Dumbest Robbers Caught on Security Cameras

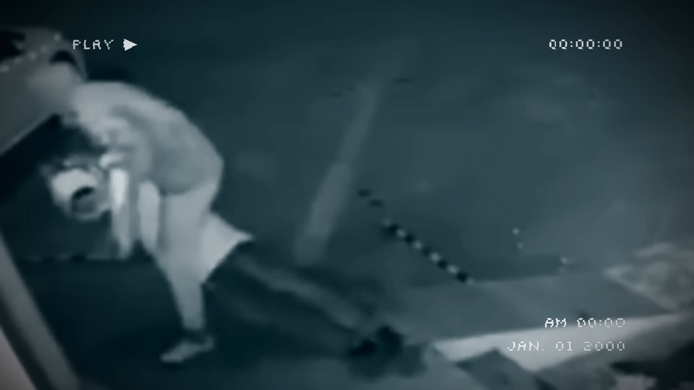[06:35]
This failed robbery was caught on a security camera and it ended with one of the robbers pulling his accomplice away.
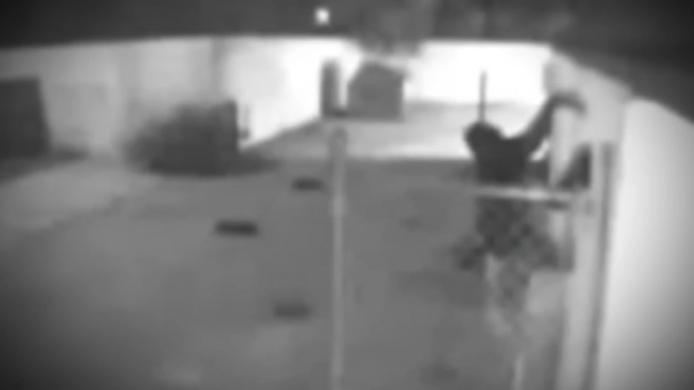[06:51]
This fellow started out by climbing the store from a side where a security camera was placed, using the nearby fence to reach the roof.
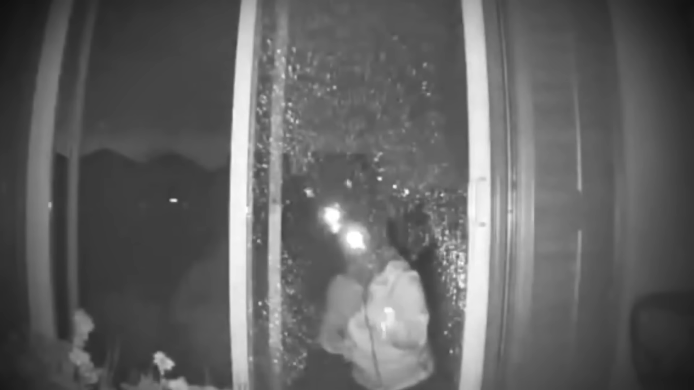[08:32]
Step 4 Carefully remove all the dangerous glass so you won't get cut Step 5 Slither through and look directly at the security camera that is there to make sure you're arrested for doing so. Oh boy. You can essentially see the worry appearing on this robber's face.
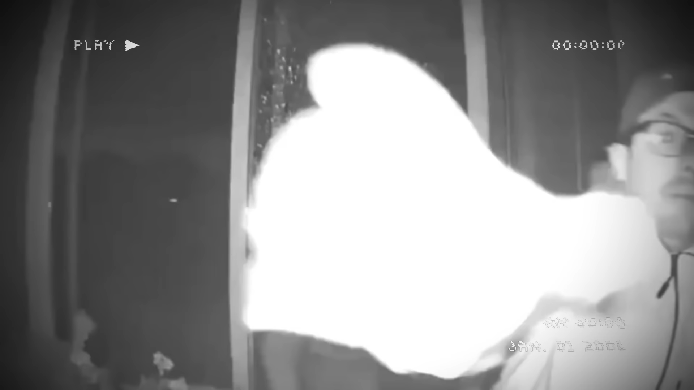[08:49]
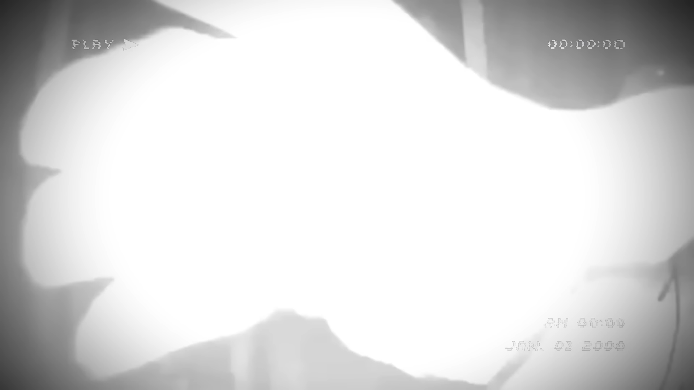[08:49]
After realizing it's a security camera,
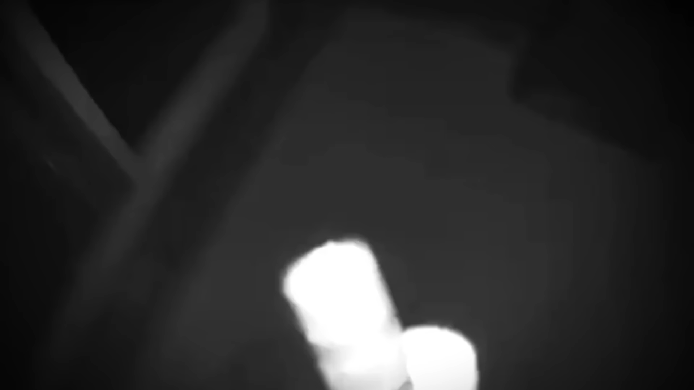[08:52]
he tries to break it apart,
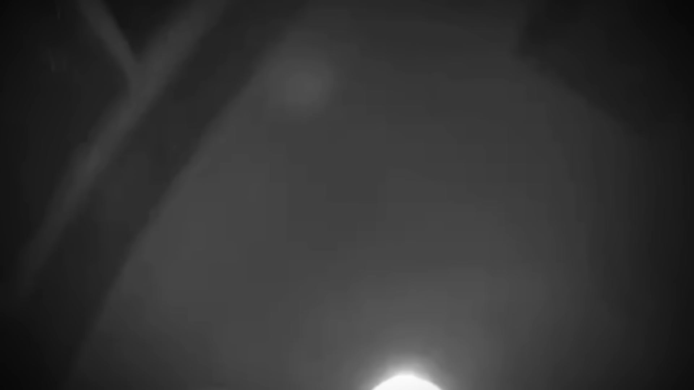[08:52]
making sure that there's no footage of him left for the owners to report him.